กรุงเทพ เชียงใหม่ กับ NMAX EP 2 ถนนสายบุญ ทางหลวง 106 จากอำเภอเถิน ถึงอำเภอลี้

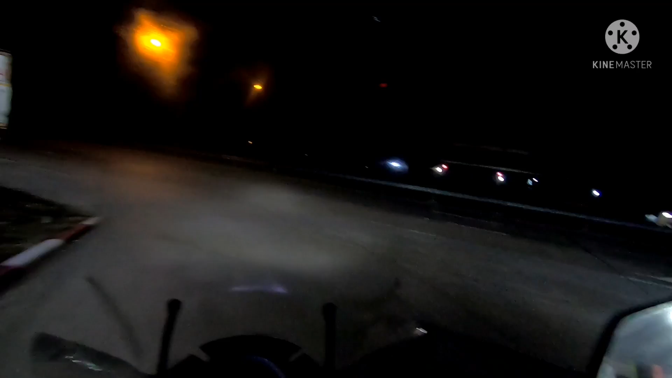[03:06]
้อยนะครับของน้อยก็เก็บเร็วครับสบายครับไม่ลืมไม่หลงบางทีเยอะม
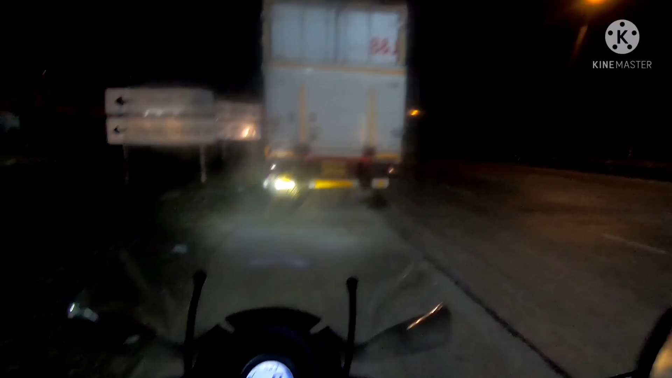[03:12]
ากไม่ไหวนะกระตุ้งกระติ้งเวลาถ่ายรูปก็สวยดีหรอกแต่ว่าเอาเขาจริงๆแล้วขี่ก็ยากโรงเรียนเทคนิคต่างเอาล่ะไปครับไป
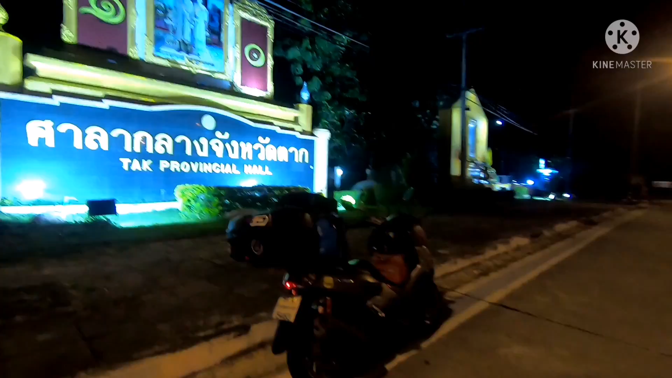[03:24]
นี่ตอนนี้ผมก็อยู่ที่ศาลากลางจังหวัดตากนะครับไม่ใช่ตลาดนะพูดเป็นตลาดเรื่อย
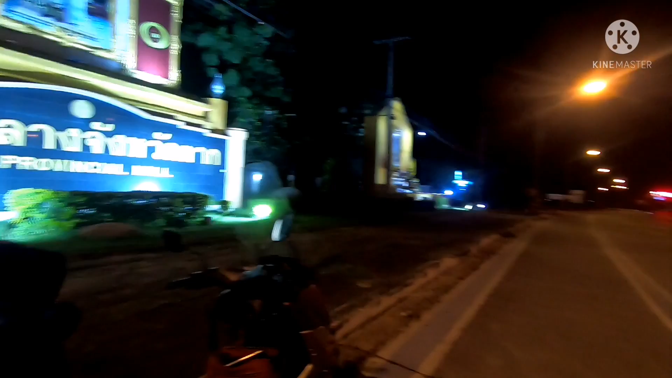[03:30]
ตรงไปก็จะเป็นลำปางนะแต่คิดว่าเราจะต้องเลี้ยวซ้ายหรือเปล่าเพื่อจะไปทางลำพูนน
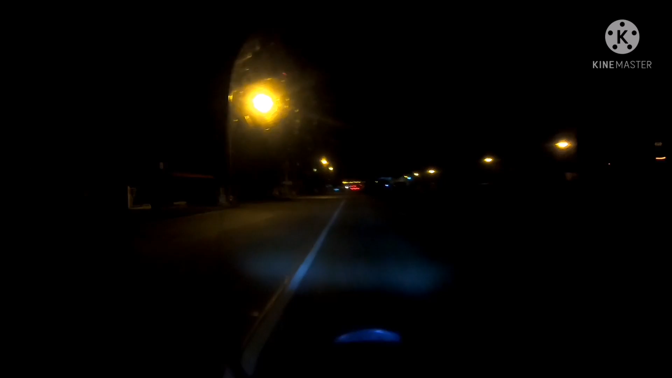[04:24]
้วขึ้นเขาน่าจะเริ่มขึ้นเขากันแล้วนะครับตอนนี้คงจะได้สนุกสักหน่อยไม่เบื่อละ